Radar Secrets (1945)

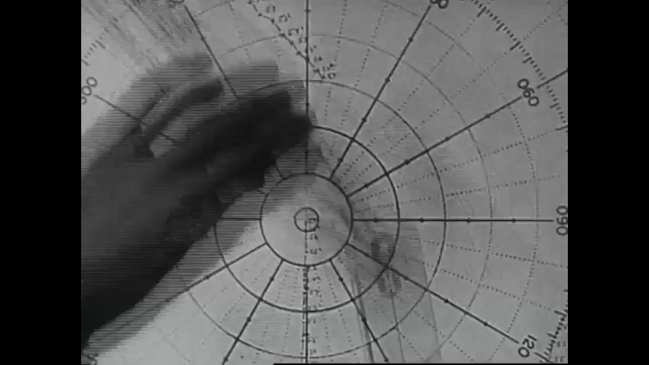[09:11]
Khan, combat. We're in effective range for intermediate speed torpedoes.
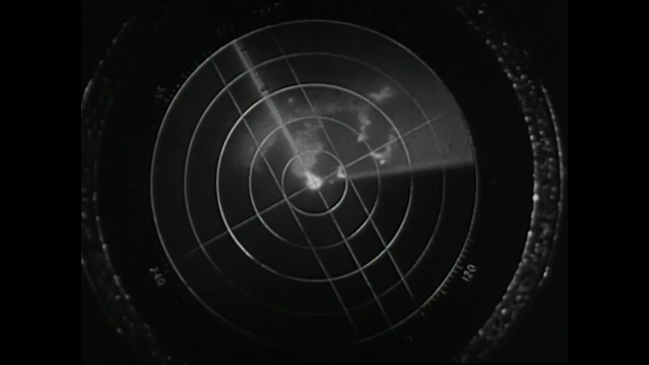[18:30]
Not exactly the picture in travel folders, but that's beautiful Fujiyama.
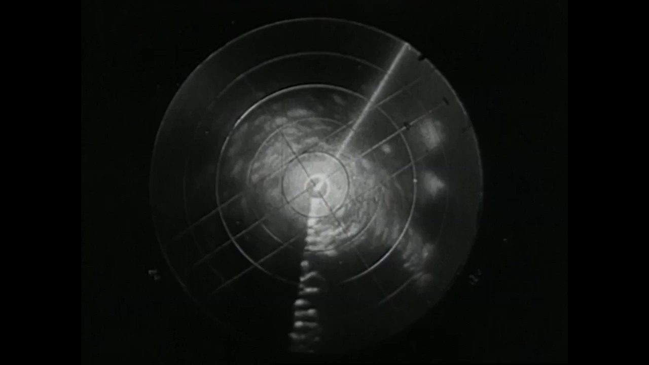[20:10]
And here it is, one tiny speck of light, the focal point for hundreds of giant bombers,